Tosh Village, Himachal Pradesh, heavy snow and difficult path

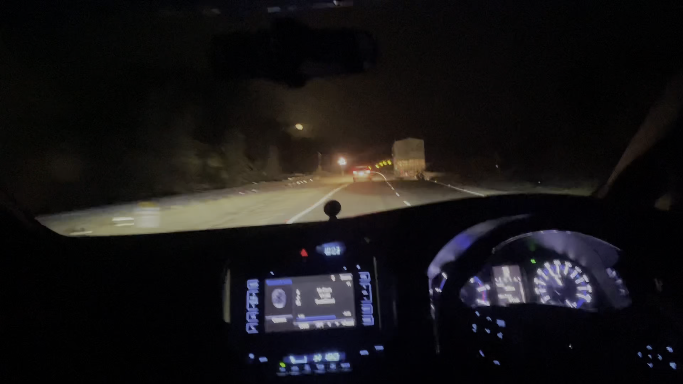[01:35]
गाइज ये हमने ले लिया है मनाली वाला हाईवे, अभी एंटर हुए हैं किरतपुर से और सामने देखो यार चांद कितना प्यारा लग रहा है। और फिर मोटे कैसा लग रहा है गाड़ी चला के?